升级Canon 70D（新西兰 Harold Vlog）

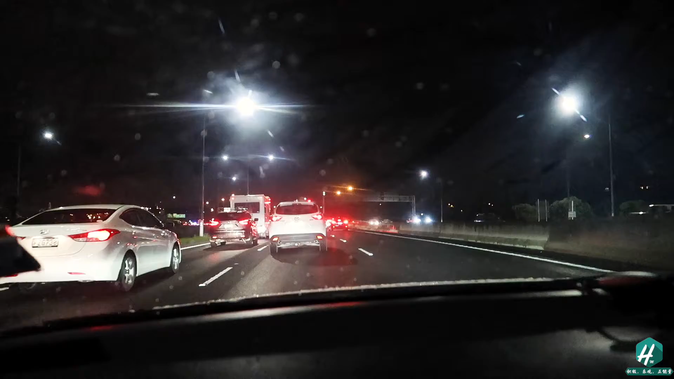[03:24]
看见了我看到警车了我也看到警车了肯定出事了看什么哇好几辆哇塞
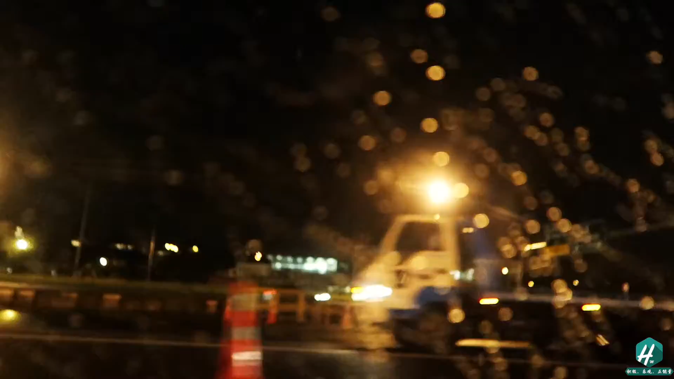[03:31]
哇塞几辆车没数
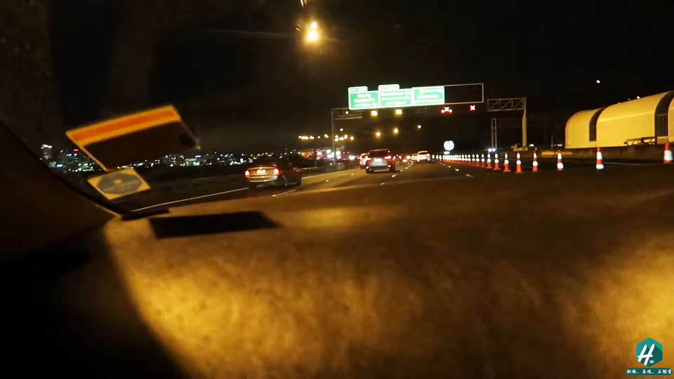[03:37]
五辆超过五辆大哥你先相机了